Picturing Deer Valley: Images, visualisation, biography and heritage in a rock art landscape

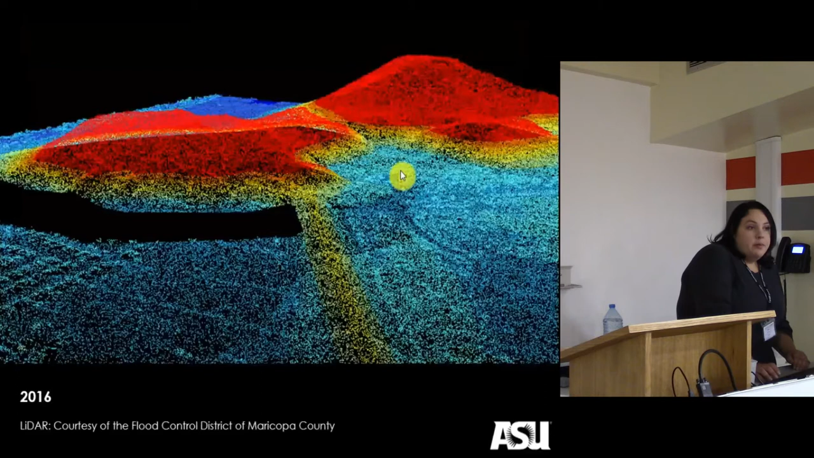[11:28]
and hopefully in the next few months we're going to be doing some drone based photogrammetry to get even better